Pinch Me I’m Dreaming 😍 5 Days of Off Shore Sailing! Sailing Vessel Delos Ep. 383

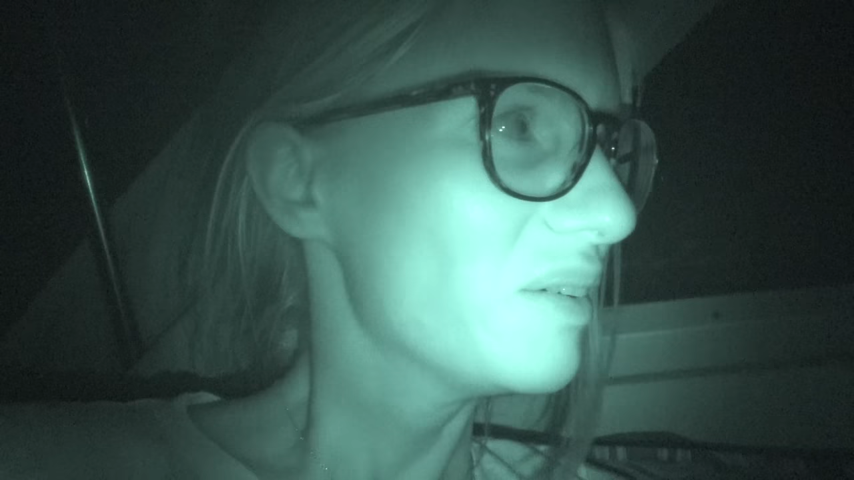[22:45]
We have quite a few squalls around.
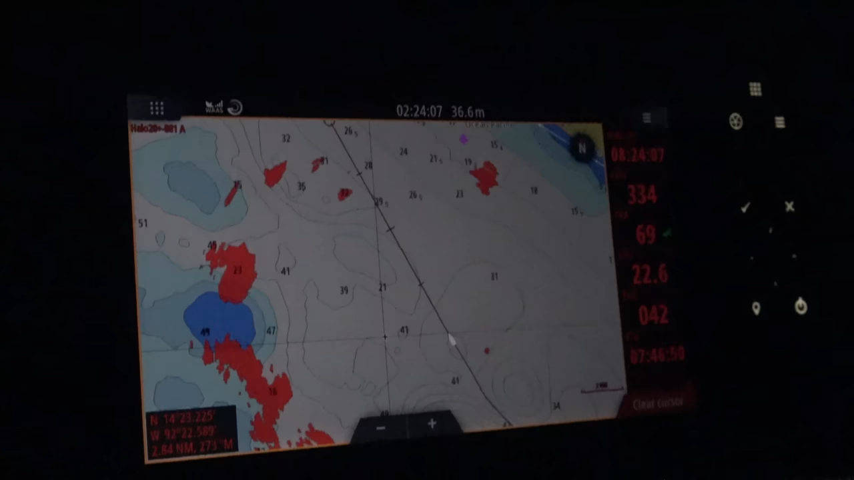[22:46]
None of them have hit us yet, but I think they will because of some big ones like building kind of in front of us.
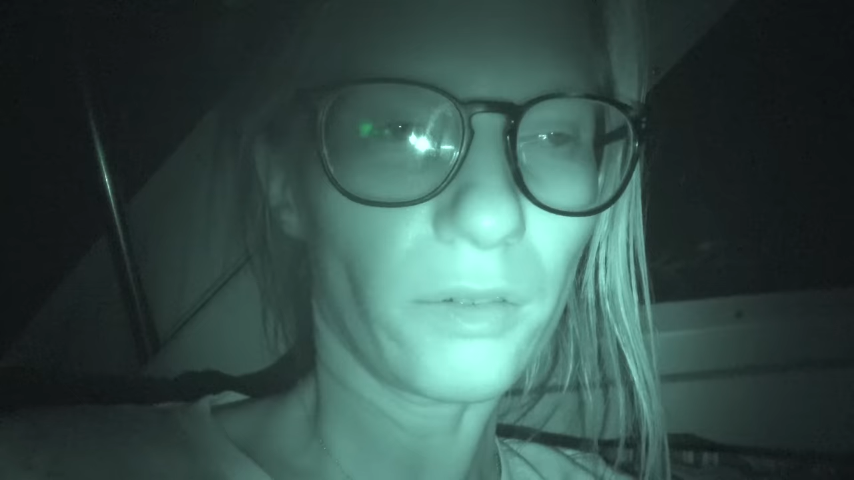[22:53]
It's mostly the lightning that I don't like when we're out here bobbing around. Yeah, it slowed us down a little bit, so we arrive in kind of like 1 hour after Brian wakes up at 6, so around 7 maybe. Start getting through like the channel and into the port. I think Brian has to call the port captain and stuff like that, so yeah. I should probably get ready for this squall too. Great.